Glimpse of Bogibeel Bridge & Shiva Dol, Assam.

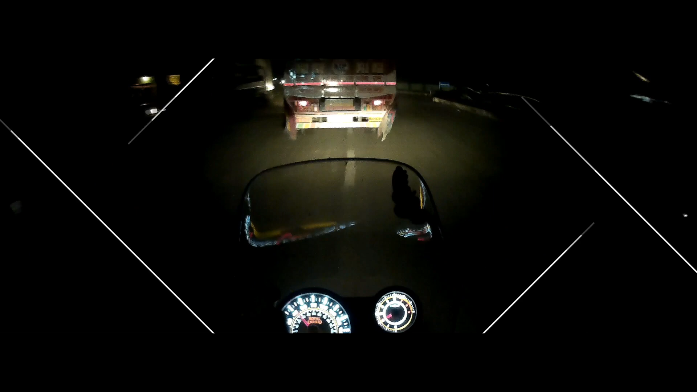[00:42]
We reached Moran at 3 in the morning, waited there for the sunrise.
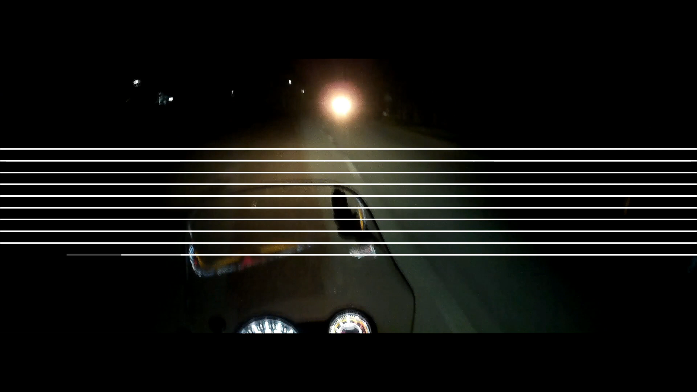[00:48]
The Boogieville Bridge is about 45 minutes from where it stood.